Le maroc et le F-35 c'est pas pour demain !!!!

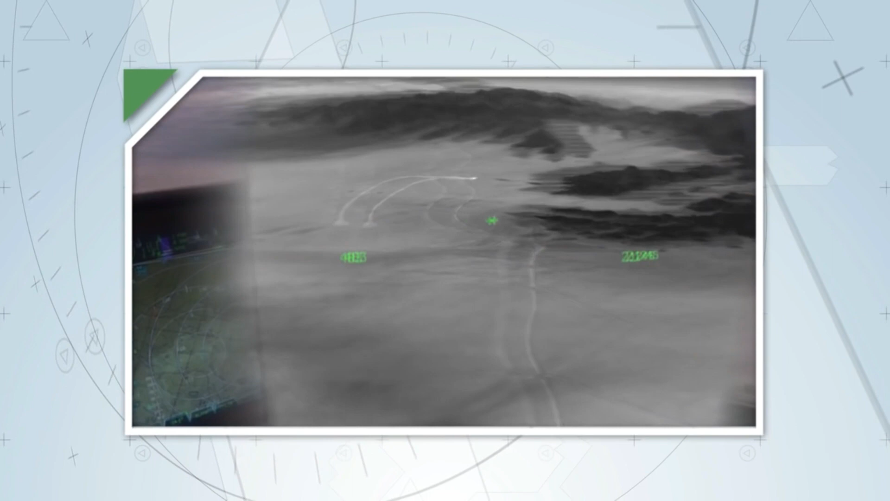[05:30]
Six caméras infrarouges, situées dans le pourtour du F-35, qui permettent au pilote, de regarder dans toutes les directions.
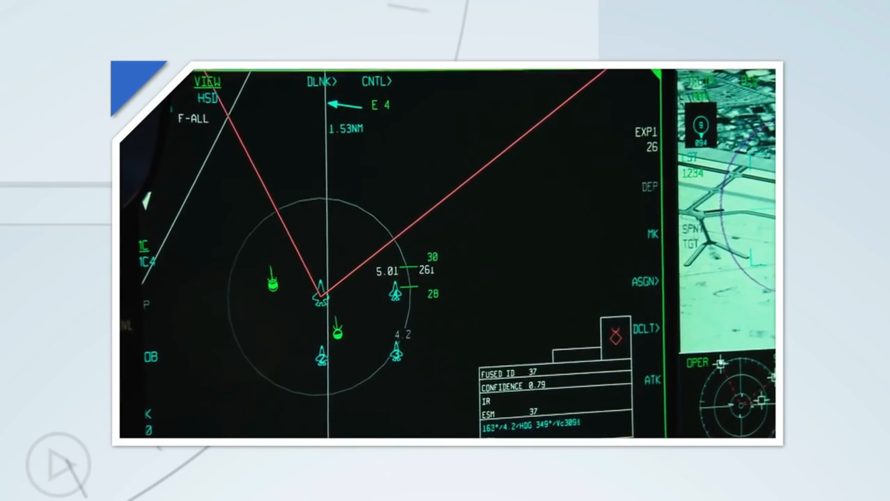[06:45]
Au lieu de passer du temps à contrôler plusieurs capteurs, et à surveiller les différents écrans du cockpit.
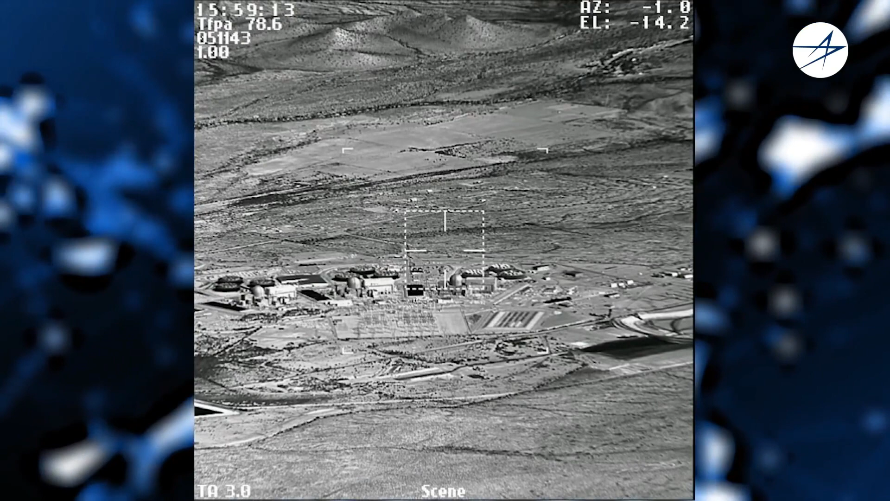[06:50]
Essayant tout simplement, de déterminer ce que le F-35 lui affiche. Il n'est pas rare parmi les chasseurs de quatrième génération, de partager des informations de contact radar sur une cible.